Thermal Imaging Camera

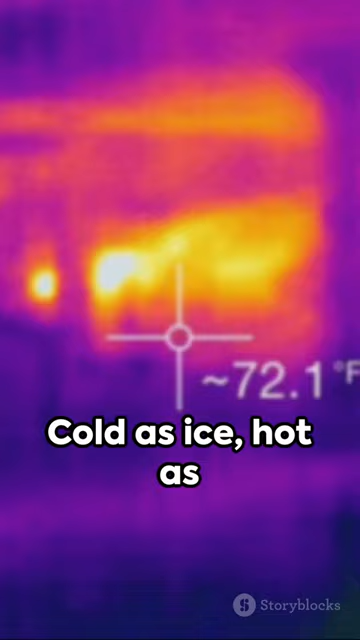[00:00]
On screen: spot 72.1°F
Cold as ice, hot as a stove, but how do we see it? Welcome to the intriguing world of thermal imaging cameras. Born in the mid-20th century, they were first used by the military.
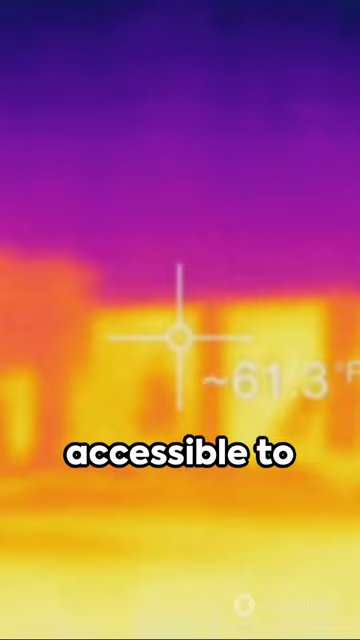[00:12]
Now they're accessible to everyone, from firefighters to wildlife enthusiasts. So how do they work? Simple. They capture the heat energy, not light. Everything emits heat, even ice. The camera detects this energy and transforms it into a visible image.
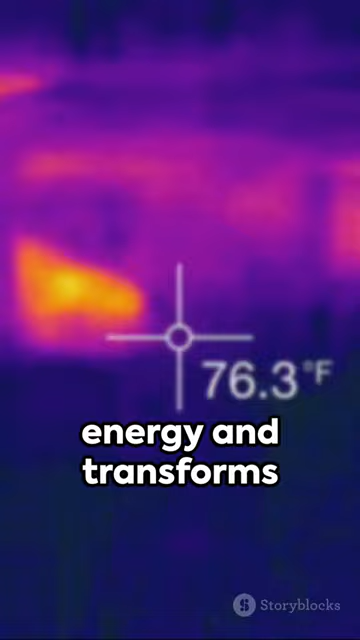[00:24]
On screen: spot 76.3°F
The hotter the object, the brighter it appears.